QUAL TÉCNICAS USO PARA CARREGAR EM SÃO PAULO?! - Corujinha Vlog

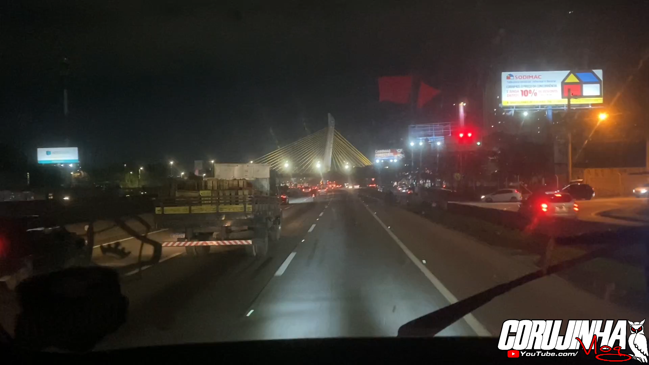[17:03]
As ponte... Não sei como é que chama essas pontas assim. Não sei se é estalhada, estalhada, estalhada. Um negócio assim. É isso aí. Nós aqui no voo noturno em Guarulhos, São Paulo. Já na Marginal TT aqui, rapaziada. Movimento aí, ó. Como é que tá, ó. Caminhão, é carro, é tudo. Nós estamos aqui na manhã do gatinho, devagarzinho. Tá se aproximando aqui do estacionamento onde eu fico.